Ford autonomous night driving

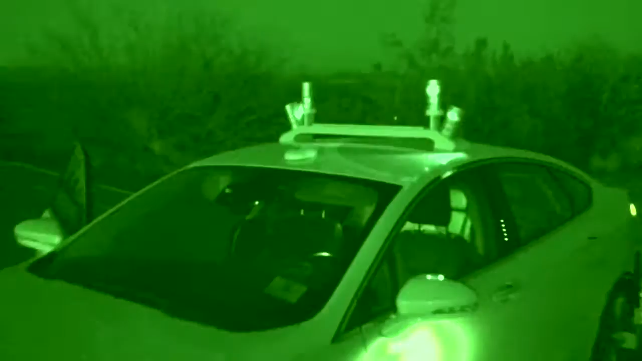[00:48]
Camera is go. All systems are functioning. We are ready to go autonomous. Alright guys, we're gonna go.
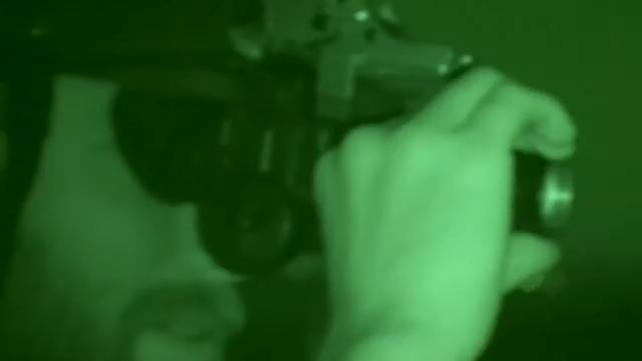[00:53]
We are autonomous.
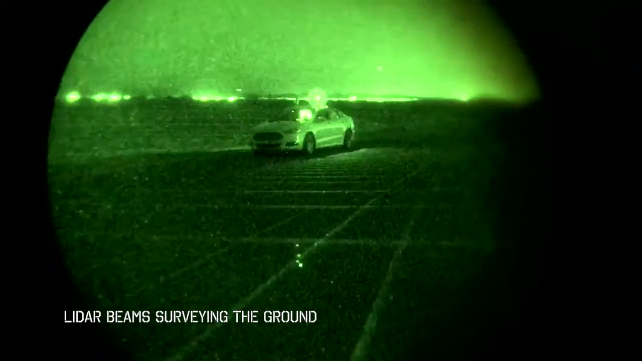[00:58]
Which is an odd feeling, to be looking at the viewer and seeing exactly what I expected.
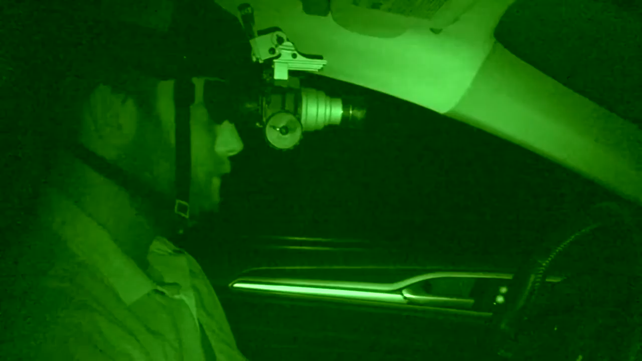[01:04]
But as soon as I looked out the window, all I saw was blackness. Through the S's again, everything is stable.
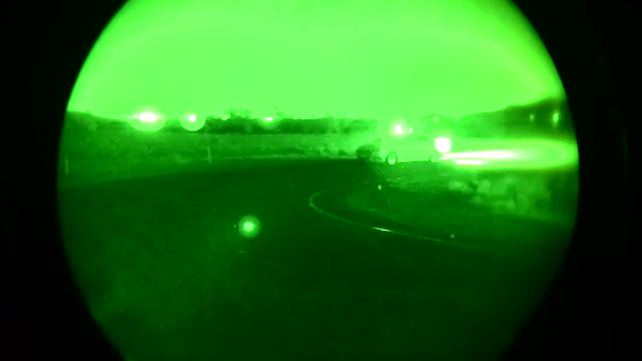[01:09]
Fusion is breaking into the hairpin. And accelerating out of the corner.
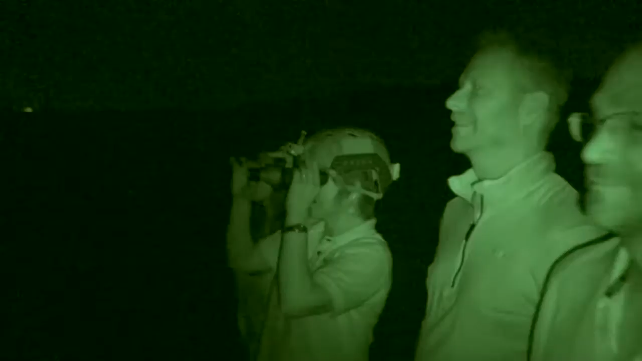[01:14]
Pull back in here, complete the mission, and then we'll restart again just to do it on the full lap.
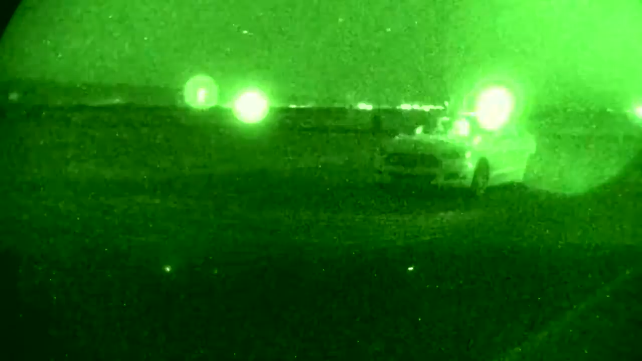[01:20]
It's going good. The car is functioning just as it should. The car is driving by itself in the middle of the night.